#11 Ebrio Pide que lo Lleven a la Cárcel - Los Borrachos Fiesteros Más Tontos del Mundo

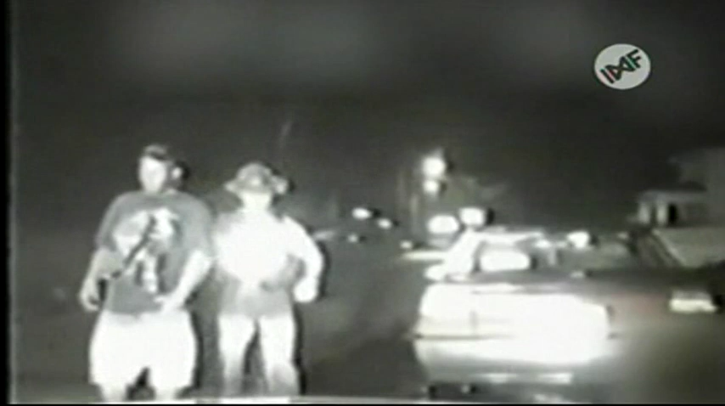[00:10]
En las afueras de Columbus, Ohio, un oficial detiene a un hombre por conducir en forma errática.